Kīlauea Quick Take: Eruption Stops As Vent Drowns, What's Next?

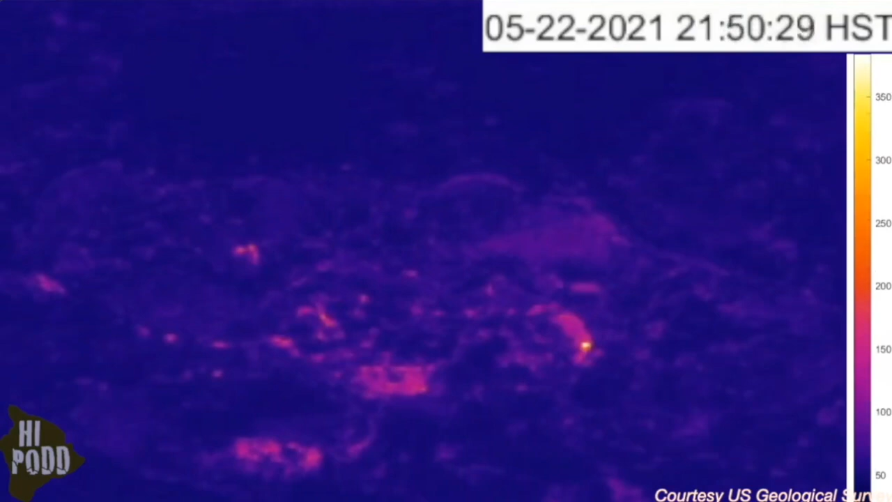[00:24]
and gas building up just enough under that crust for the few final bursts of lava. The last lava is visible on the surface on May 23rd, marking the end of the eruption.
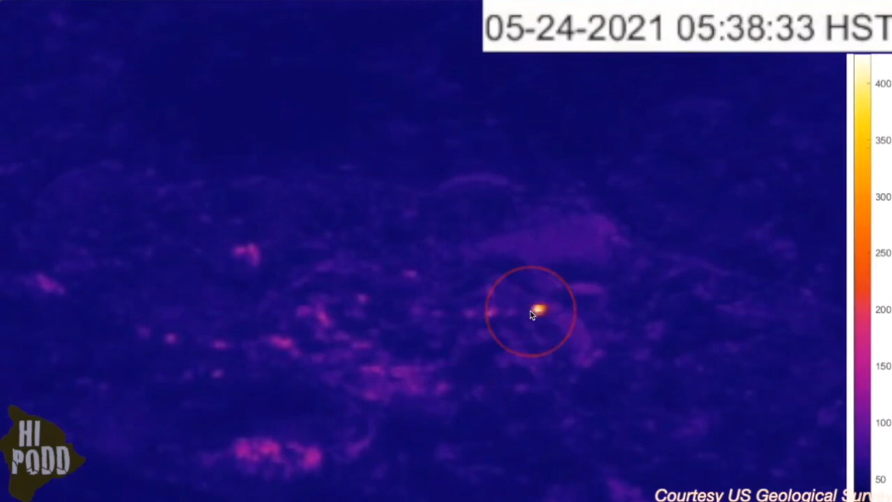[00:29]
Two small pads of lava on the eastern edge of the southern pond, one of which still continues to glow after four days.
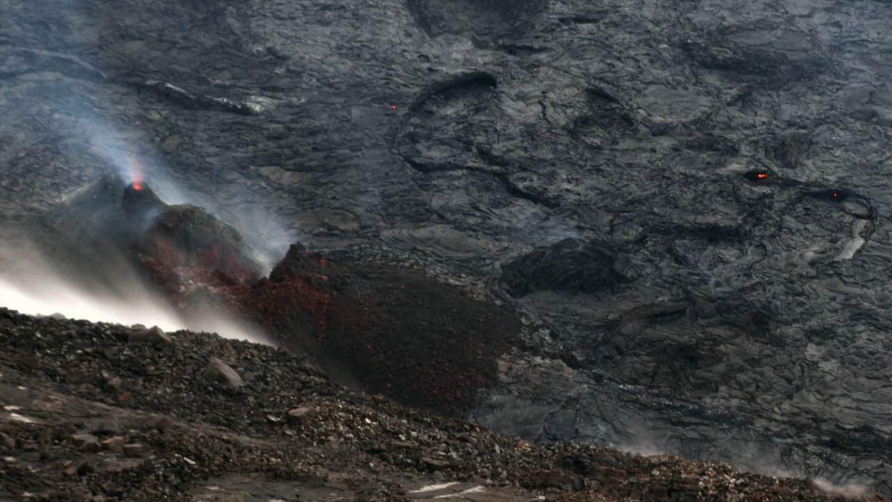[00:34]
A similar view is captured by the USGS at dusk in this May 24th photo. These photos zoom into the glowing spots, and to the still-glowing west vent as well. Here's a full lava lake cresting sequence since April 20th in the western area closest to the vent.
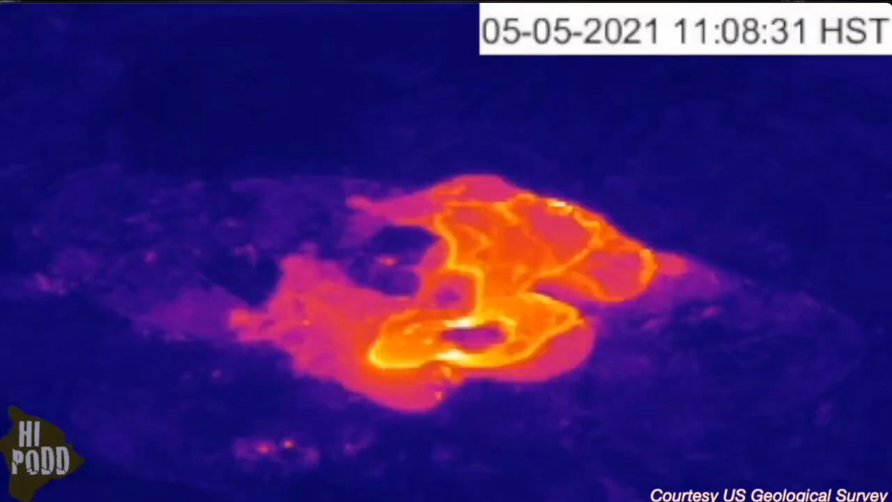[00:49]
And zooming back out, and back to the start of the eruption,
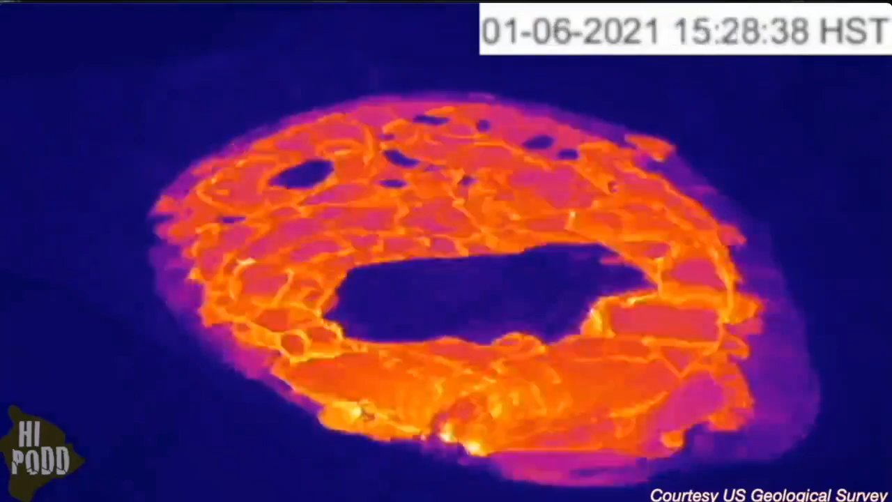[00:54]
we'll see that the cresting process started early on in this eastern area behind the big island, before propagating westward around it into the area of our original zoomed-in view,
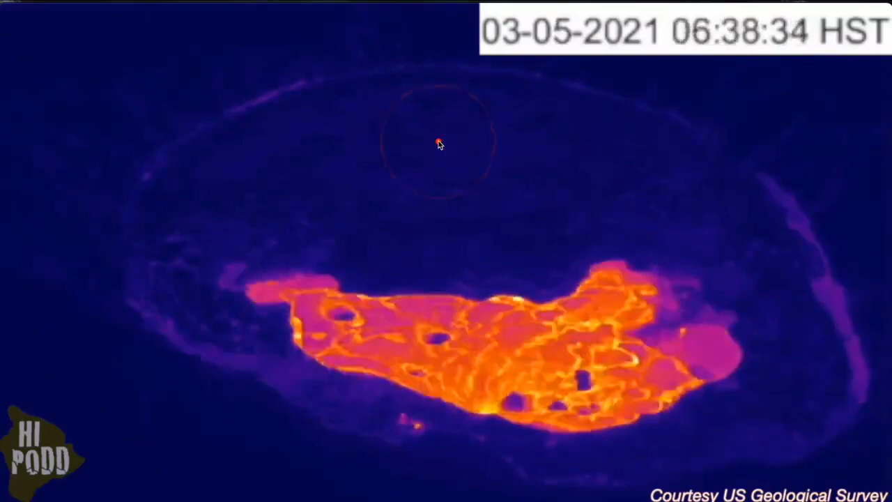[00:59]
where the complete hardening of the lake surface occurs 153 days after the eruption began.
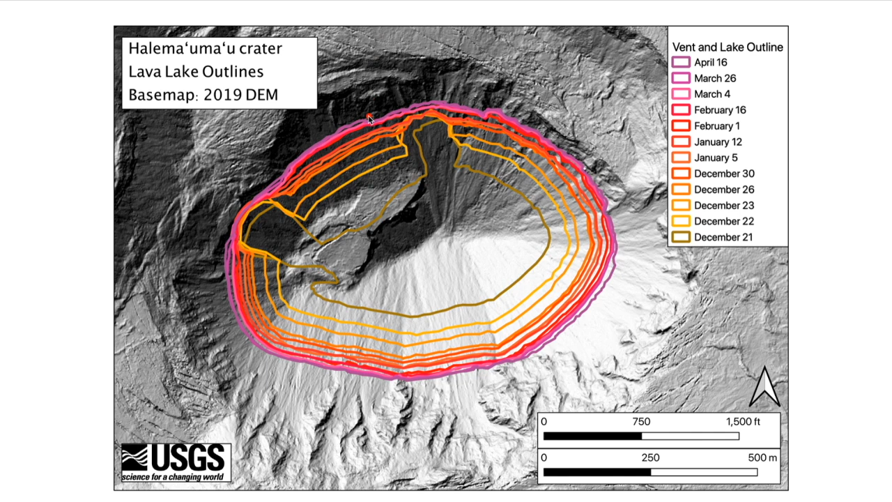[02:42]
Seen from above, these incremental lake contours are showing the shape of the west vent above the lava surface early on, but by the later dates, lava level has reached the height of the vent. Here's a past year of gas measurements to illustrate.